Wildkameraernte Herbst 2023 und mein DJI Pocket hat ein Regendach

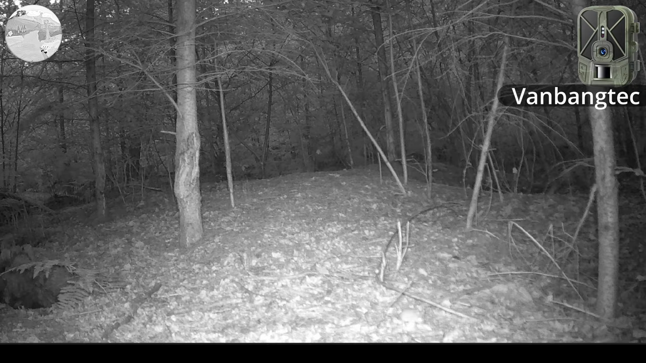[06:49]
Der Akku hat noch 3/4 Ladung, brauche ich mir keine Sorgen machen.
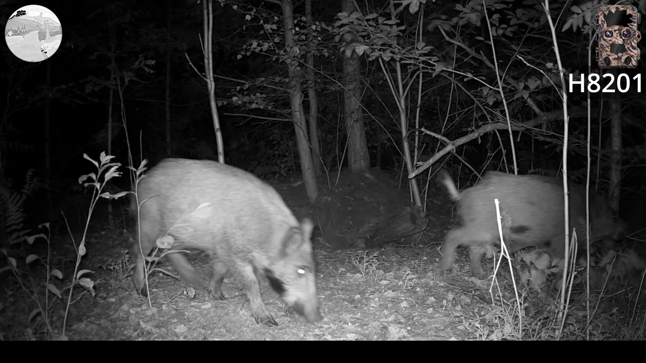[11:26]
die Cimo CH8201. Da sind 170 Aufnahmen drauf.